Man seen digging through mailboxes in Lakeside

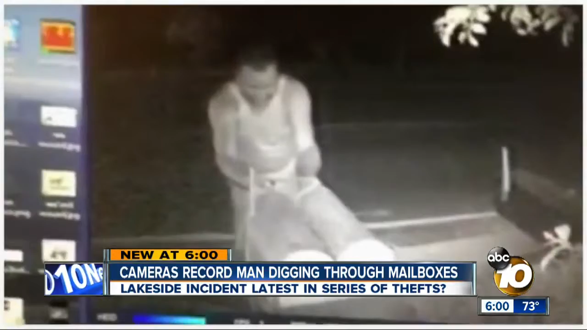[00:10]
New at 6, a surveillance camera catches this man going through mailboxes in Lakeside hours before neighbors find mail just tossed on the ground.
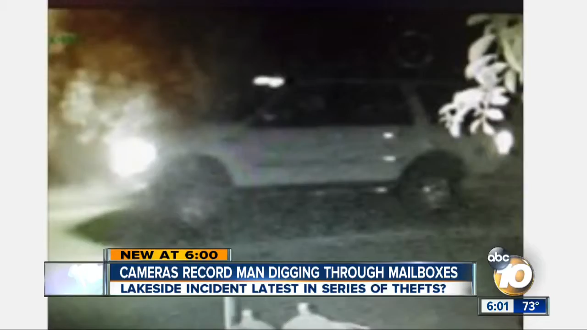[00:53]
Soon after, this truck drives by. It just makes me want to be that much more careful.